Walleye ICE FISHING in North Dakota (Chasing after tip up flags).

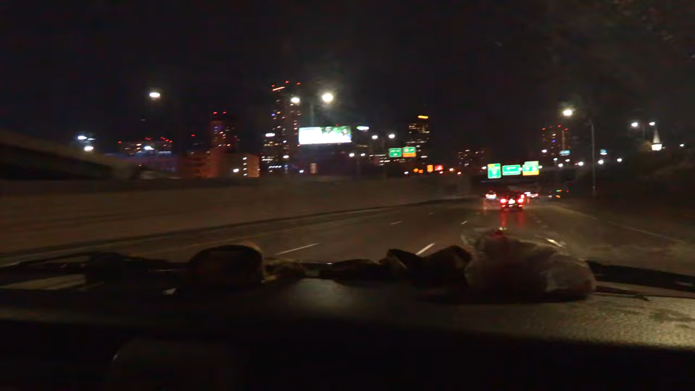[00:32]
We're just getting into the cities here in Minneapolis, St. Paul. It's 9 at night so we're gonna be driving until about 7 a.m.
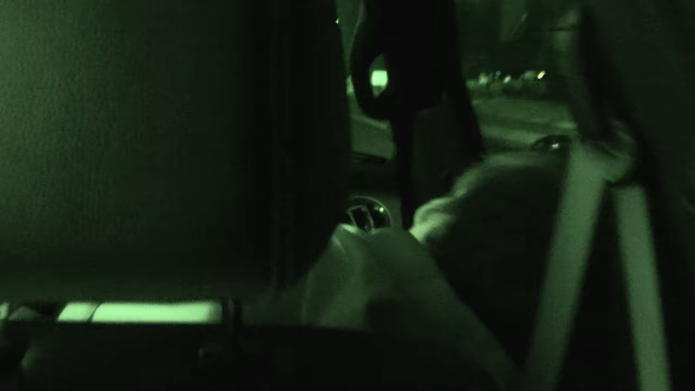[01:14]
See that guy's out like a light.